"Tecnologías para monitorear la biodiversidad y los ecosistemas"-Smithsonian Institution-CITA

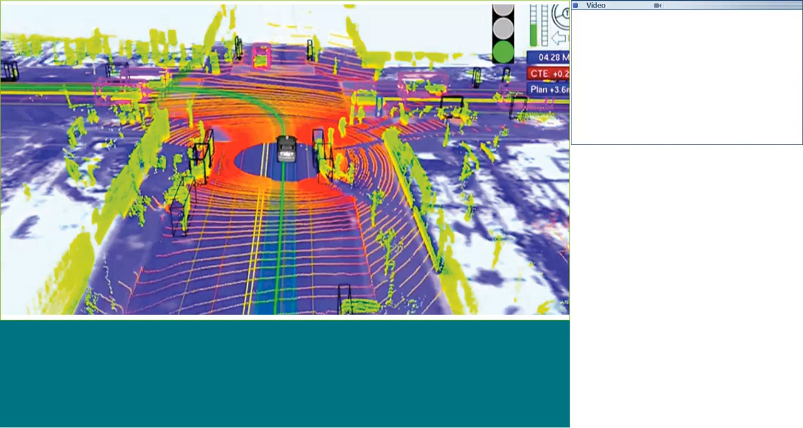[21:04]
reconstruyen y toman decisiones de cómo es su alrededor, su entorno, para ver por dónde se van a guiar. Entonces, esta tecnología obviamente tiene una aplicación importante en el área de biología de la conservación. Esta imagen, por ejemplo, es una imagen de un centro del Carnegie Observatory que hay un investigador ahí muy bueno que se llama el doctor Gregory Asner y este es de una hectárea de bosque amazónico en Perú donde se hace una reconstrucción del bosque amazónico y luego se analiza para ver, por ejemplo, detectar la diversidad del bosque tropical. Y el nivel de resolución es impresionante porque donde sea que se tire este as de rayos láser y reconstruya, puedes reconstruir al nivel de hojas.
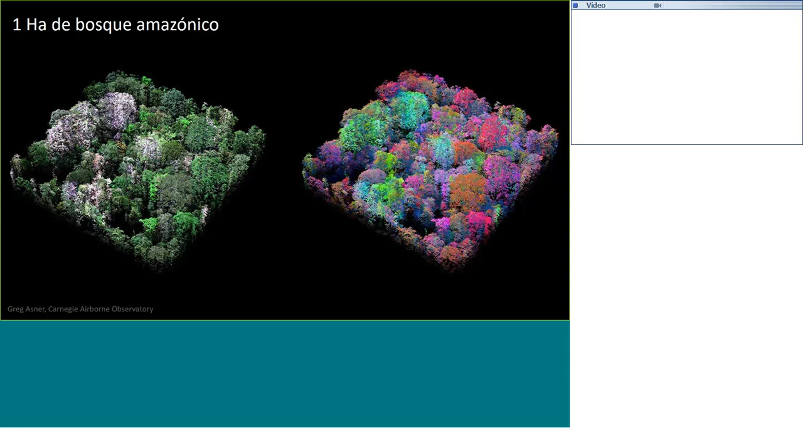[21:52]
Este es en la parte terrestre y es donde ha sido mucho más usado, está siendo usado, es una tecnología costosa, pero es una tecnología que está evolucionando muchísimo y en el ámbito marino hay unos retos importantes. Se ha usado para la reconstrucción y el mapeo de arrecifes de coral